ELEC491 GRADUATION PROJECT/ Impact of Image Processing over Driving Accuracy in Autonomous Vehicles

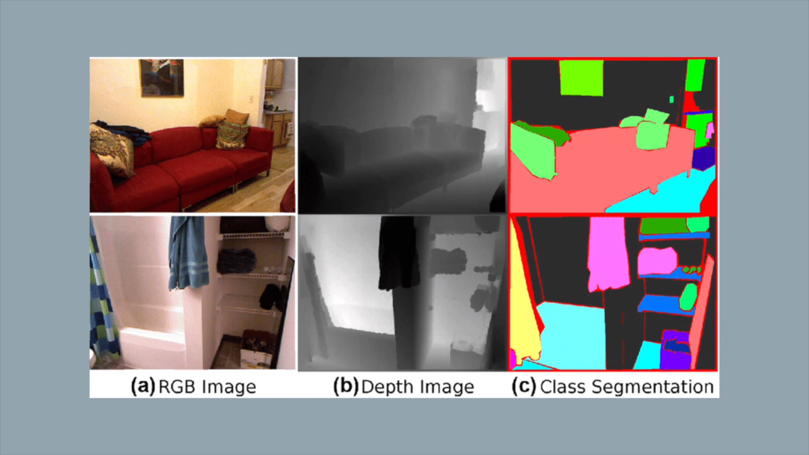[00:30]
The beauty of using cameras is that we can apply image processing to RGB images and further obtain depth and semantic segmentation images. Depth image is composed of the gray pixels defined by values from 0 to 255.
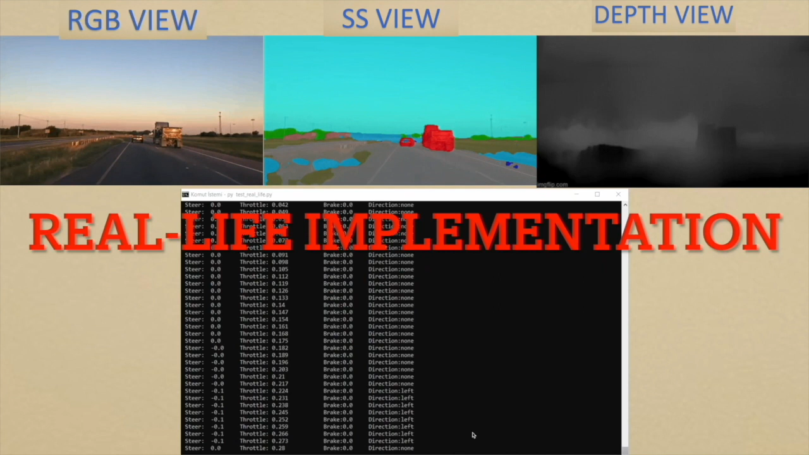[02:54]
we used a video taken from a camera that is placed on vehicle driving on a highway. We applied image processing on RGB images to again acquire the SS and monocular depth view.
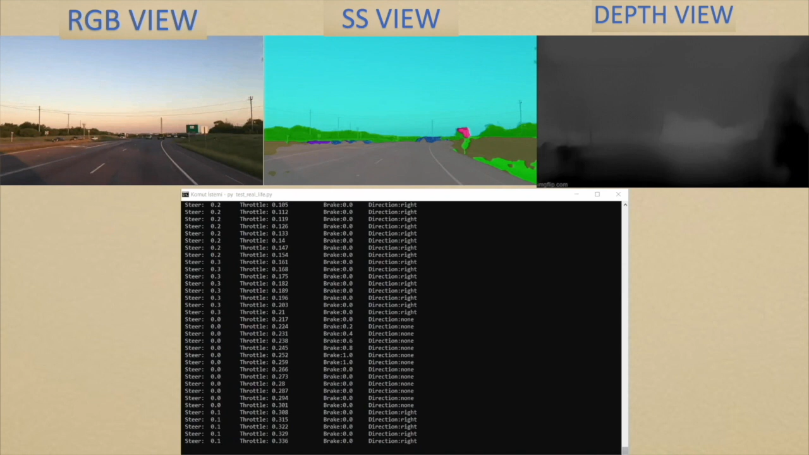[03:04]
These three images combined are used as the input for the model and you can see the controls that the protocol is suggesting. Although the car couldn't stop when there was another vehicle in front of it, the steering predictions worked accurately.
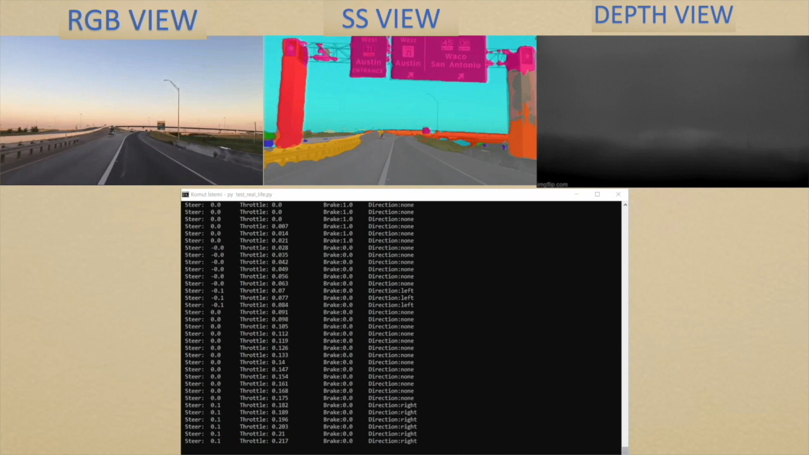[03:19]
Model suggested turning actions when it is necessary.